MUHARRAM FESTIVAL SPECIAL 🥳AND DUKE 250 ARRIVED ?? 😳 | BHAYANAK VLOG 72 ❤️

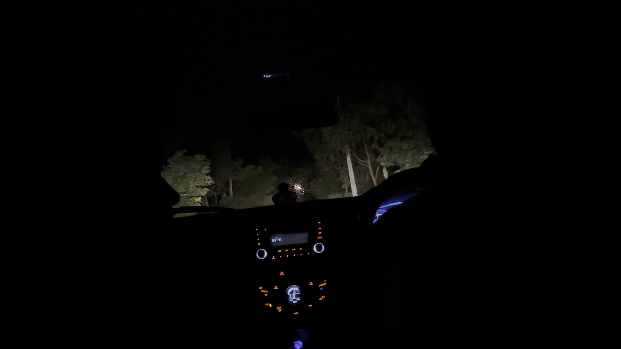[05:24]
गजब बेइज्जती है अभी अपन जा रहे सारंगापुर को भाई लोग अभी लेट्स गो क्या बोलती बंटा है कि नो बंटा है क्या बोलती है कि पब्लिक अरे रे रे ये देखो कुत्ते